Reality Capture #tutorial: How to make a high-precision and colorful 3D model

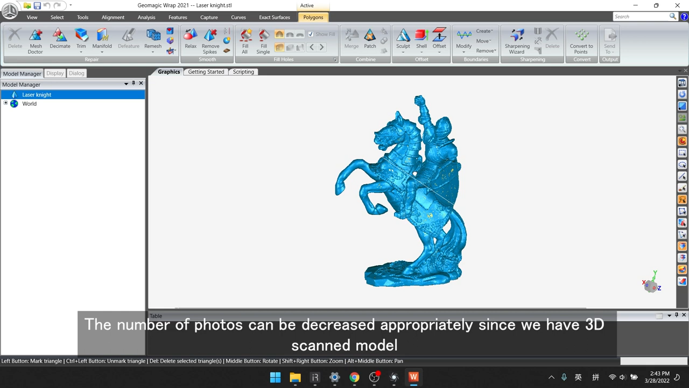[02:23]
The number of photos can be decreased appropriately since we have 3D scan model.
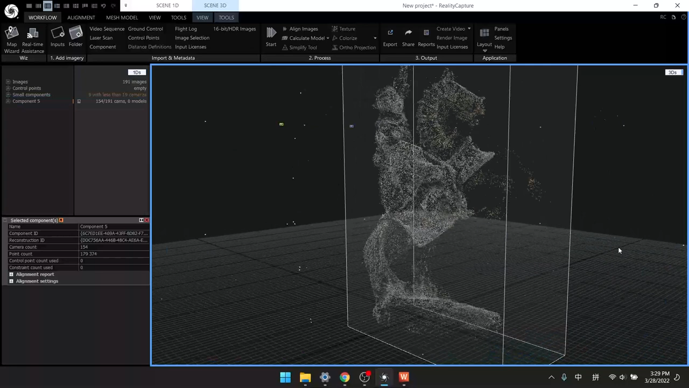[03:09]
The second step: calculate the 3D model and then export it.
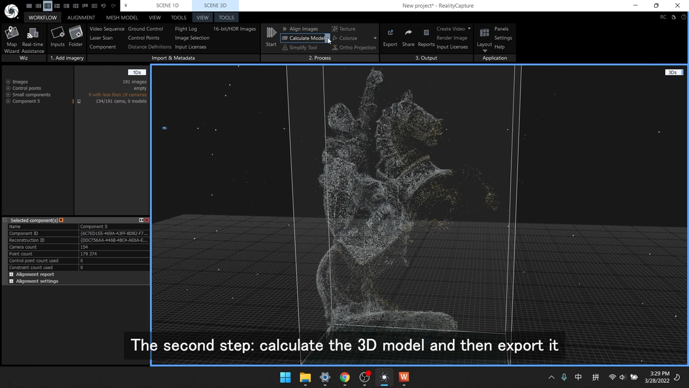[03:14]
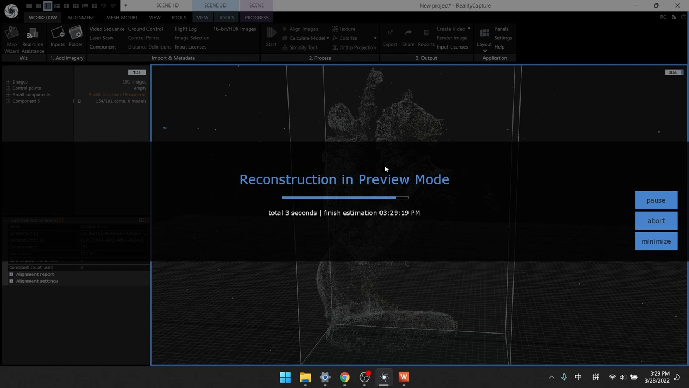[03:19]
The current model is relatively rough.
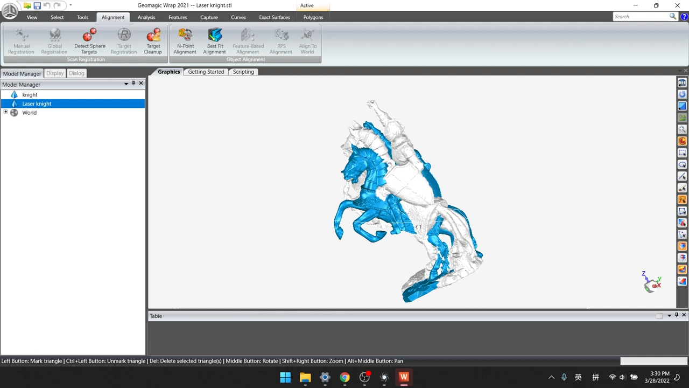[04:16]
Scale the model because it's not suitable.